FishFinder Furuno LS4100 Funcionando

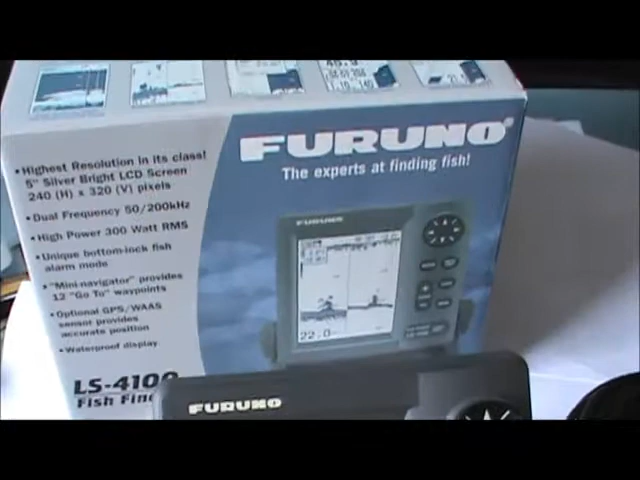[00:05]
Bom pessoal, estou aqui para mostrar para vocês hoje o Furuno LS4100,
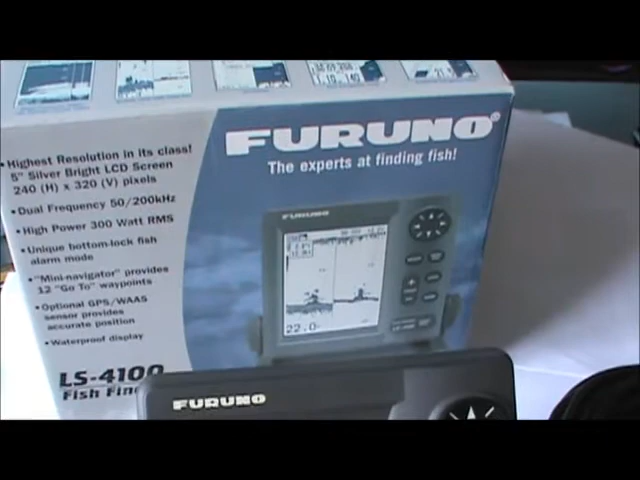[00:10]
eu vou ligar ele aqui para vocês, já deixei a conexão de alimentação dele ligada,
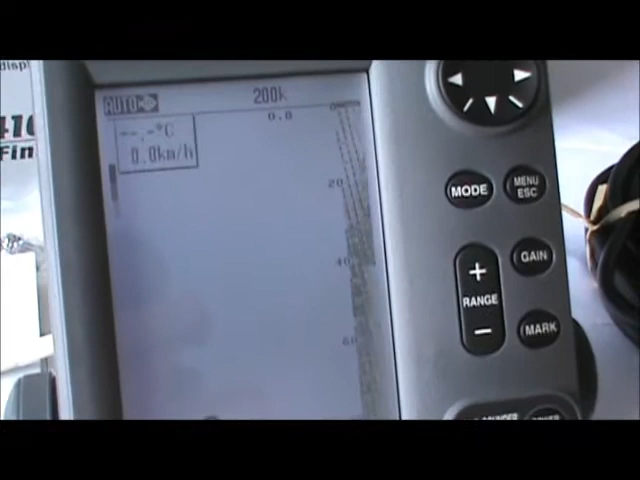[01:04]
On screen: speed 0.0 km/h
ele não vai mostrar nada na tela
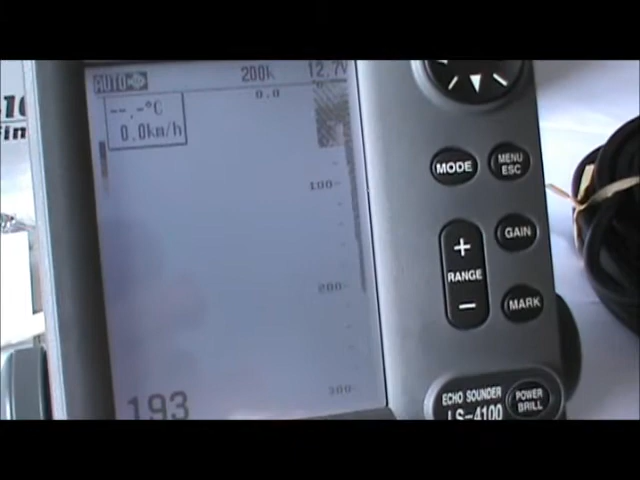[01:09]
On screen: speed 0.0 km/h
com relação a fundo e tudo mais, a intenção aqui hoje é mostrar a parte do menu do equipamento,
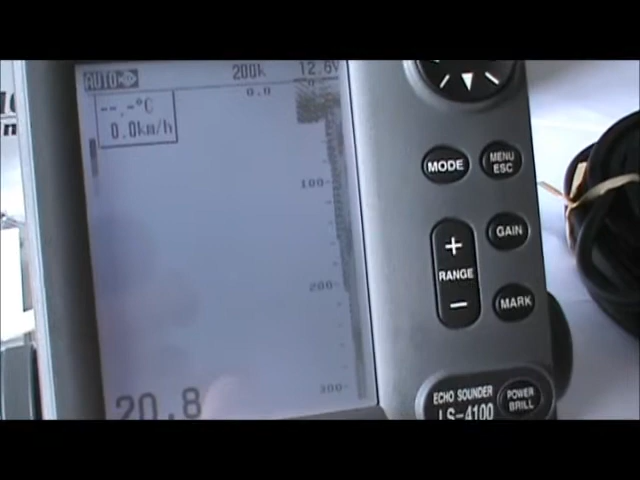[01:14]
On screen: speed 0.0 km/h
para vocês sentirem como que é,
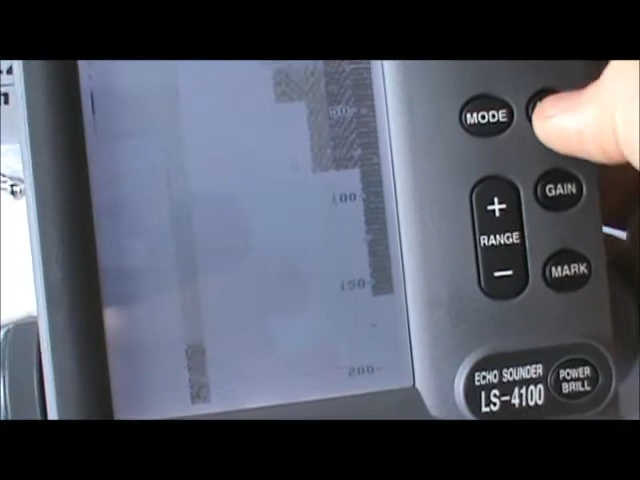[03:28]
aí aqui, o ajuste do sistema,
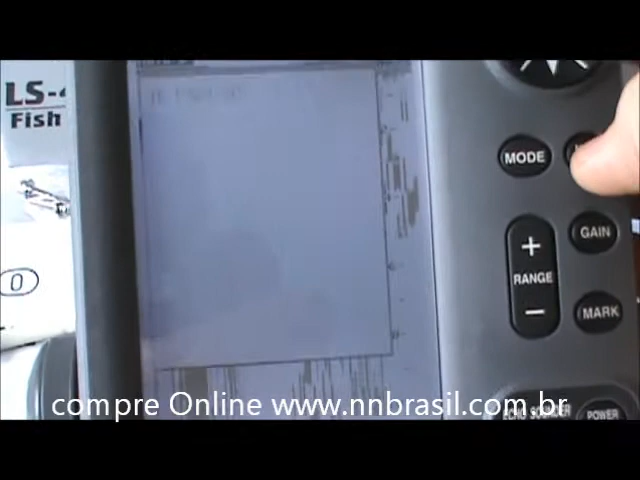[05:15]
voltar para a tela anterior, tá, menu de novo, saiu,
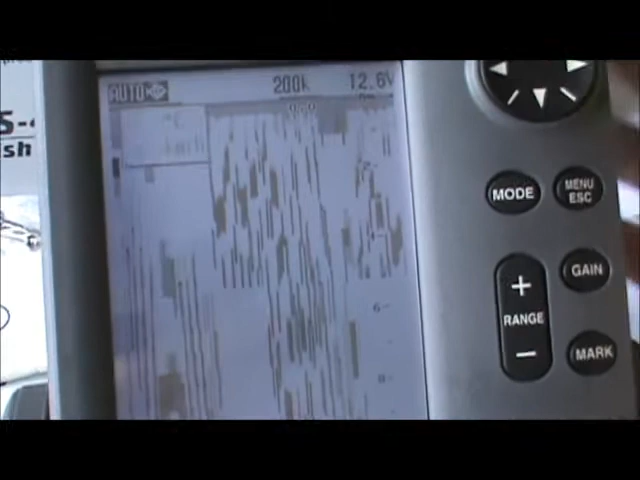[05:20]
aqui ele mostra a tensão da bateria, que a minha bateria está com 12 volts,
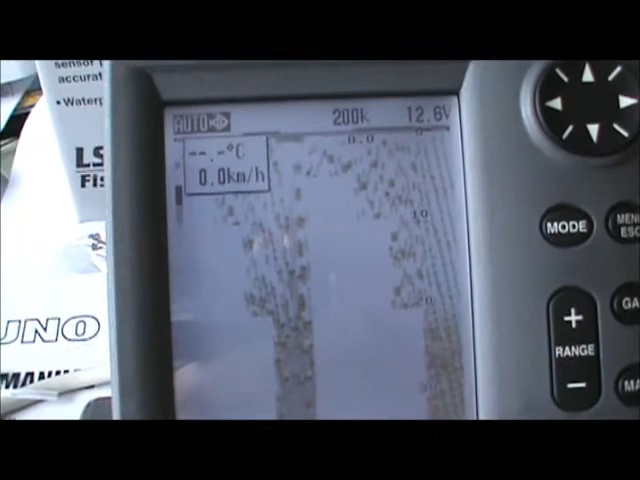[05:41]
On screen: speed 0.0 km/h
tá, no caso aqui está parado, a gente está parado, não tem, não tem temperatura, porque o transitor está fora,
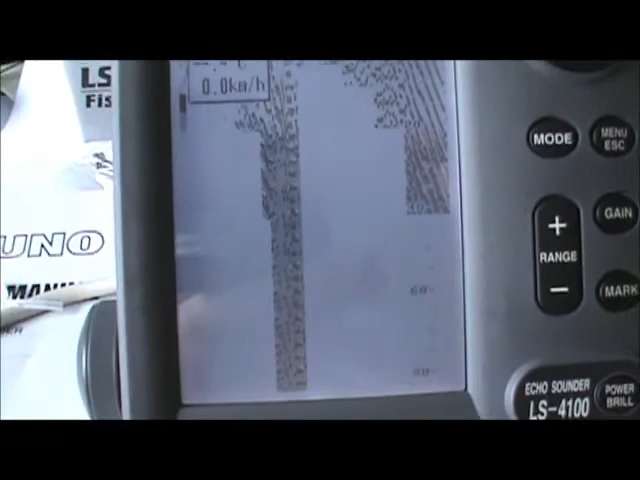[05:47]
como eu disse no início, tá, aqui a gente tem alguns modos, que é a frequência única,
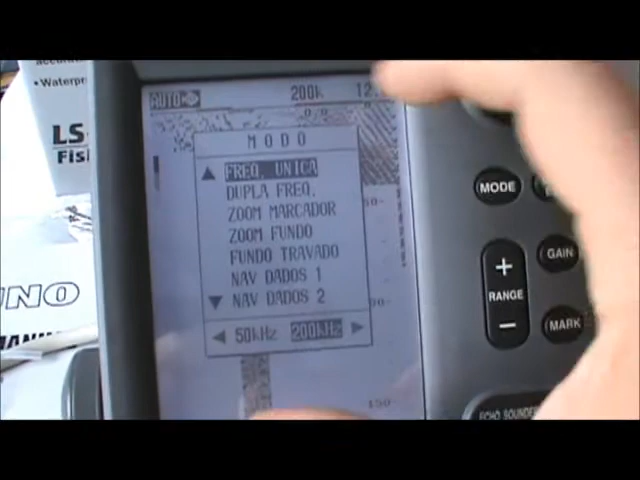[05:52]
que é essa tela que vocês viram, a frequência dupla, que é essa aqui, que a gente está vendo agora,
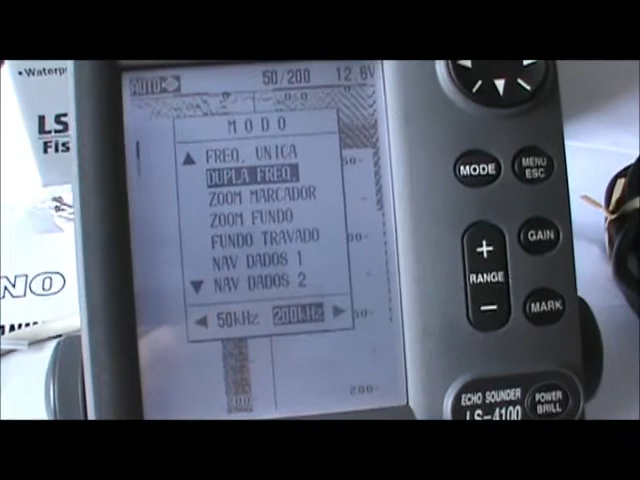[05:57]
que ele já dividiu, né, ele já dividiu em duas telas, uma escala de 300,
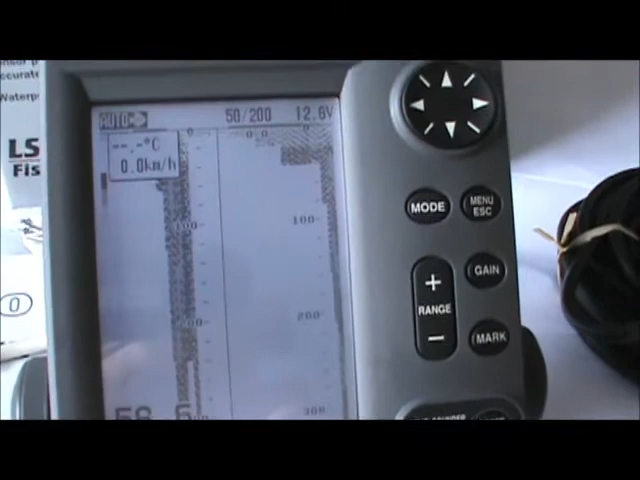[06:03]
On screen: speed 0.0 km/h
porém, uma está de 50 kHz, e a outra de 200 kHz,
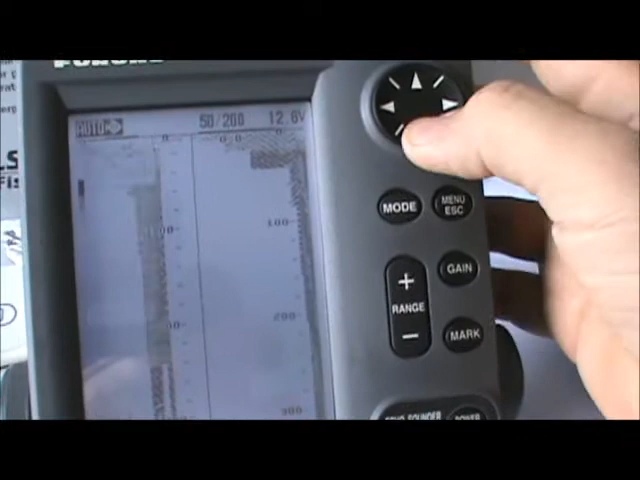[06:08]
aí a gente tem a parte de zoom, o zoom de fundo, vamos deixar aqui, é, o fundo travado,
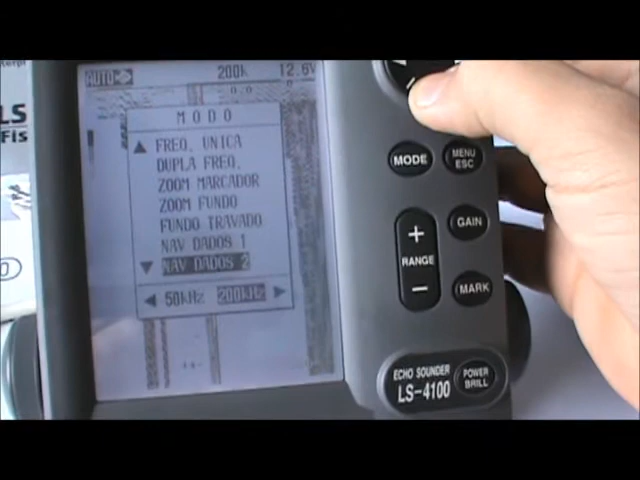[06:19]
e assim por diante, tá, você tem várias,
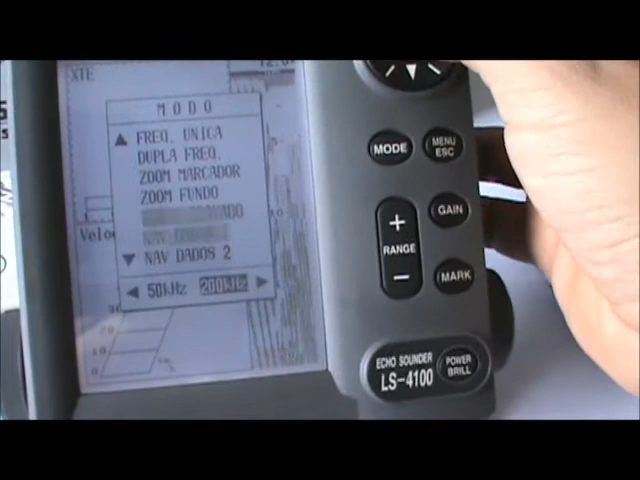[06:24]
várias opções aí de visualização da tua unidade, na tela, tá bom, aqui a profundidade,
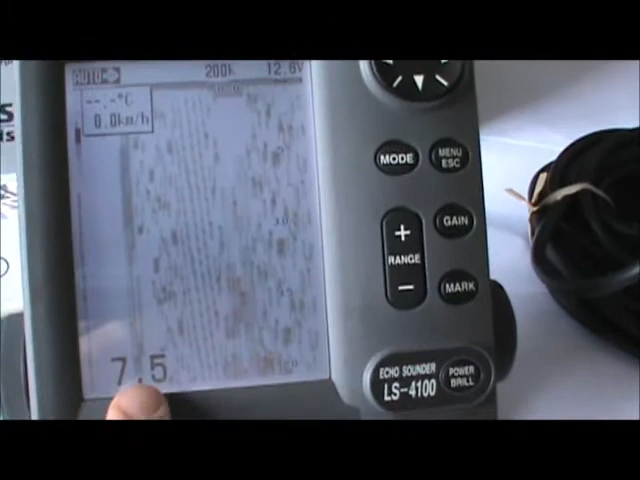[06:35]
esse número maior é a profundidade que a gente está, então 9 metros,
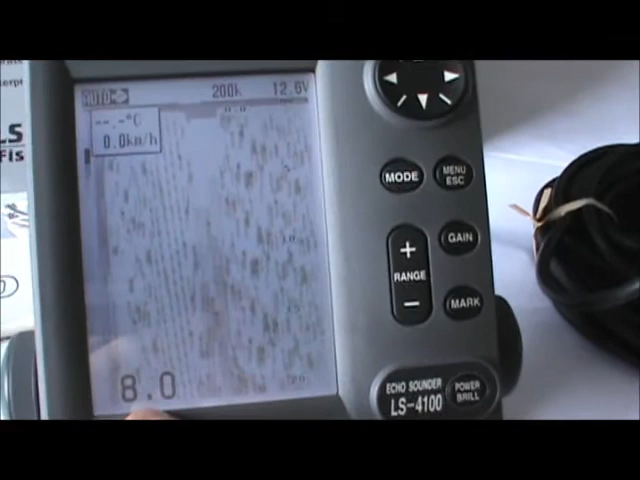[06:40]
On screen: speed 0.0 km/h
8 metros, isso aqui é só uma simulação, tá,